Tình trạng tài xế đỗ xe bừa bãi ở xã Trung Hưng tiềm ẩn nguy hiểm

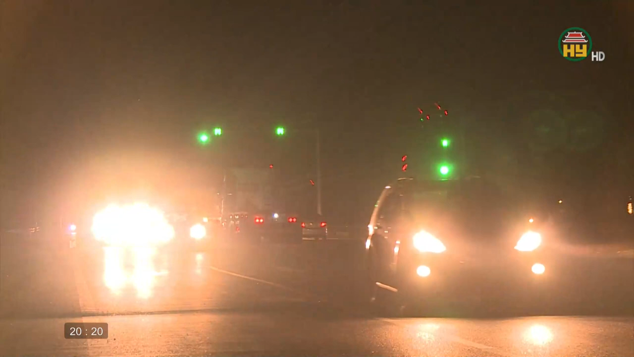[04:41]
Việc xe ô tô hoặc xe máy cắn thêm đèn LED là vi phạm luật giao thông đường bộ. Tuy nhiên, rất nhiều phương tiện vẫn lắp loại đèn này và bật hết cỡ vào ban đêm gây bức xúc cho các loại xe đi ngược chiều. Nhưng hiếm khi bị lực lượng chức năng nhắc nhở và xử lý theo quy định.